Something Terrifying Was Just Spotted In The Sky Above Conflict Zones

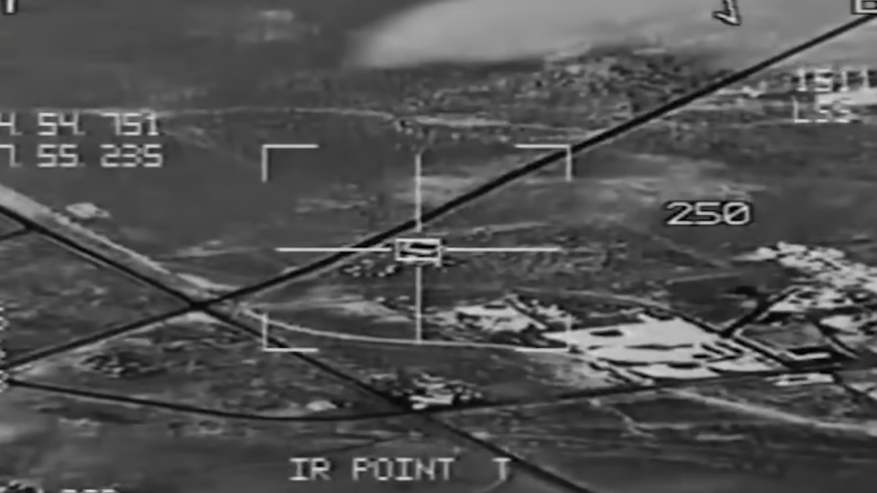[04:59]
video processing system called Okotnik to enhance target detection and tracking.
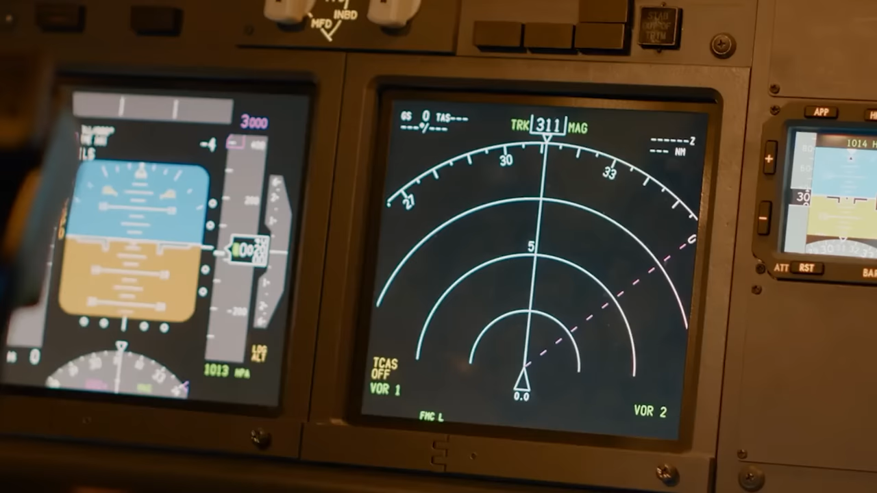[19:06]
is integrated with the aircraft's radar and sensors to track and respond to threats, jamming, and interference.
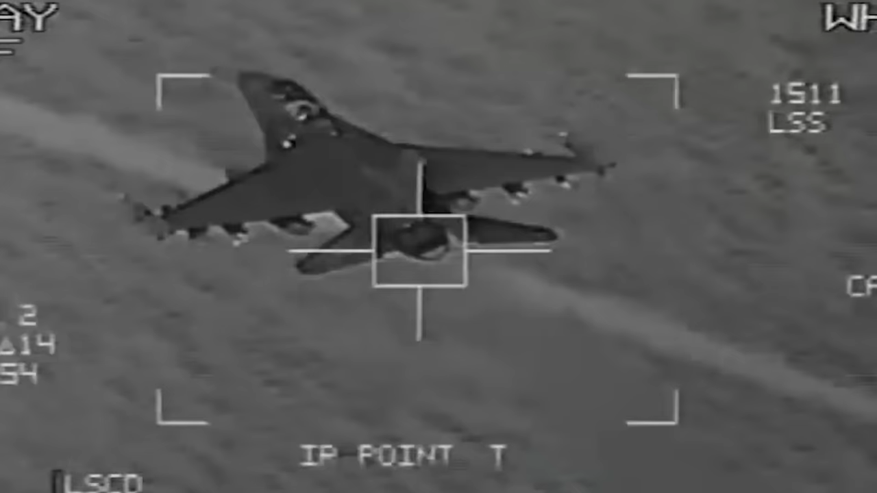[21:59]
combining the radar signal with the IR image to provide better situational awareness.